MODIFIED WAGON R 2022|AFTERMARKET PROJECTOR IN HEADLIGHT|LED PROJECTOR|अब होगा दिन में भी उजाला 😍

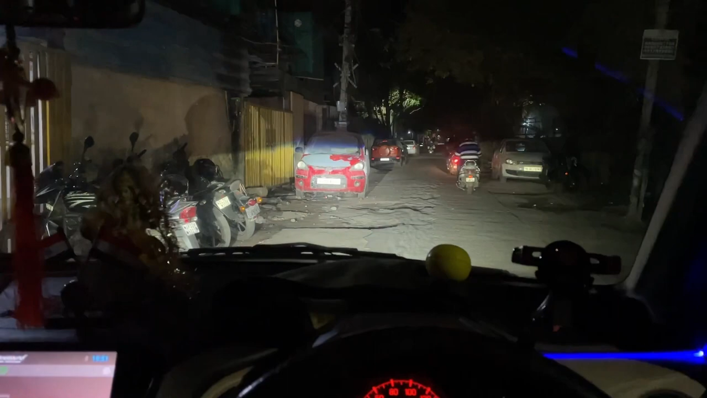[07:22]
प्रोजेक्टर का यह देखो हाई बीम कुछ ऐसा है और लो बीम देखो कितना अच्छा एरिया कवर कर रहा है मतलब हाई बीम जलाने की जुरत नहीं पड़ रही है प्रॉपर बीम दिख रहे होंगे आपको साइडों में दिवारों पर और यह
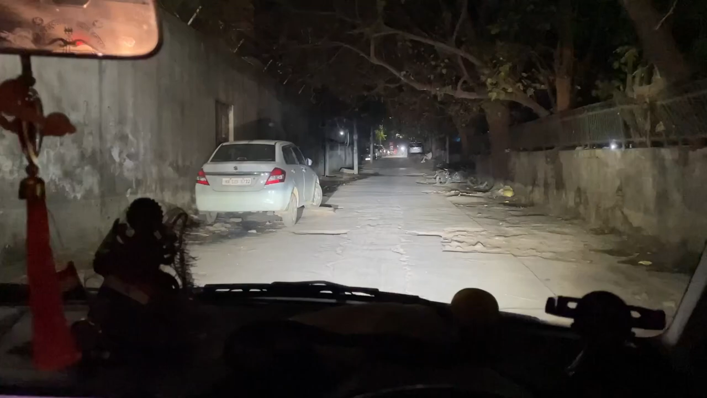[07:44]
दो यह हाई बीम करके चल रह या उस वाले